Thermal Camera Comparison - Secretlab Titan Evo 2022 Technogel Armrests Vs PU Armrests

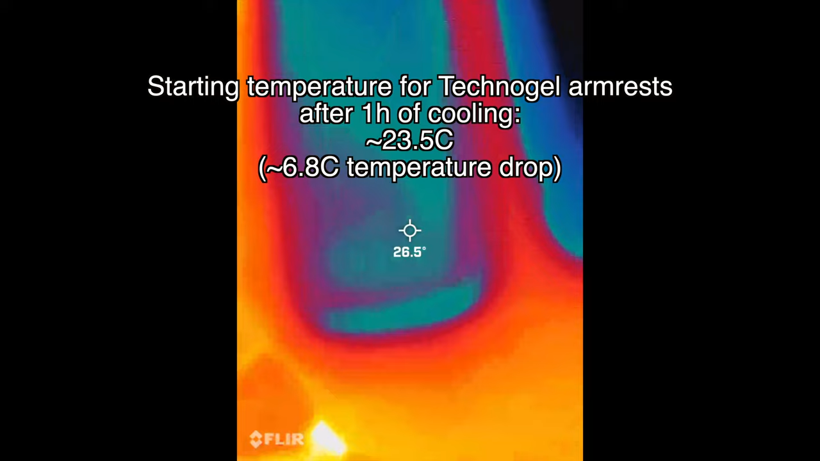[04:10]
The Technogel armrests, which are on the right, are about 23.5 degrees Celsius.
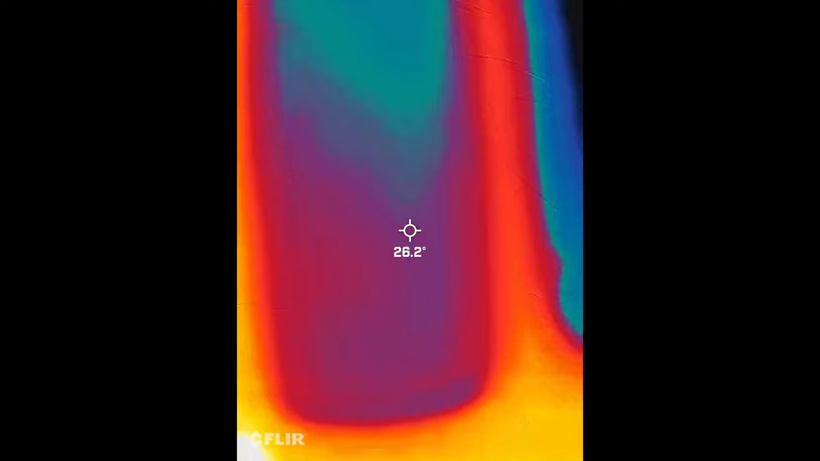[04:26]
While on the other hand, the PU foam armrests are at about 26.1 thereabouts, which is marginally higher than the Technogel armrests,